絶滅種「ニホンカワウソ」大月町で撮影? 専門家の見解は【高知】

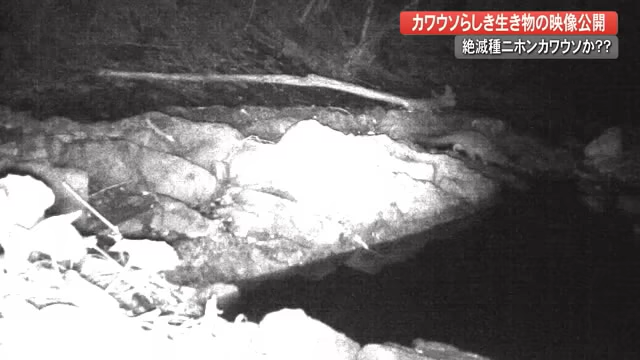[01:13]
最新の写真がこちらです。画面の右端、
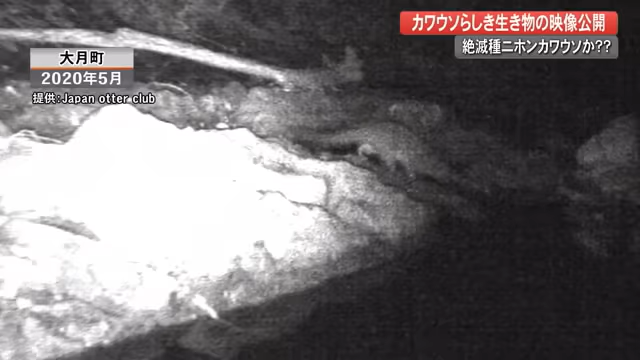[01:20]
顔の形ははっきりしませんが、カワウソらしきシルエットが足や尻尾まで写っています。